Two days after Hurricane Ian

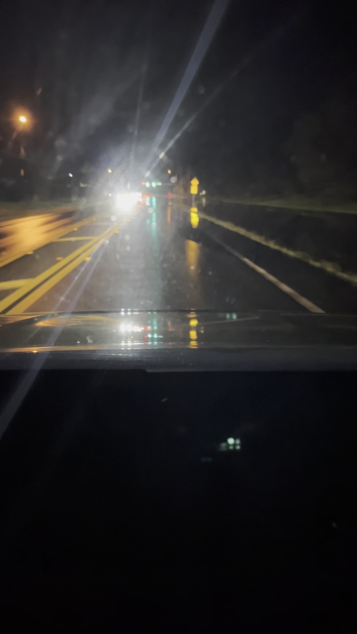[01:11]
What is this? What is this? And it's night. So I cannot see that well either, but now this is water. Oh shit.
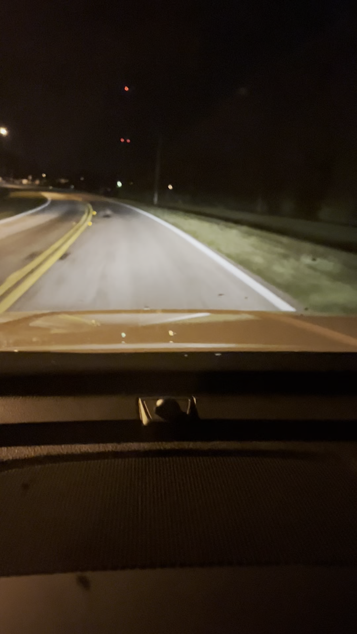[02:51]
Oh my God. I'm not going to lie. This made me nervous. I don't know why these cars, they drive with their bright lights on. Good grief. Anyway. All right. Oh, what is this? I hope no more water. Is this more? No, no.